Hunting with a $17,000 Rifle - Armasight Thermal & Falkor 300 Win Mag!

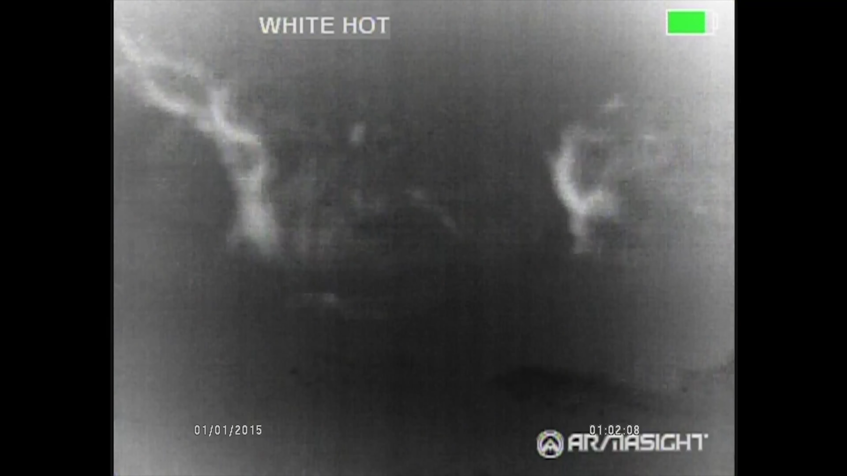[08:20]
We started to try and track this thing because it was so far out. It was pitch black.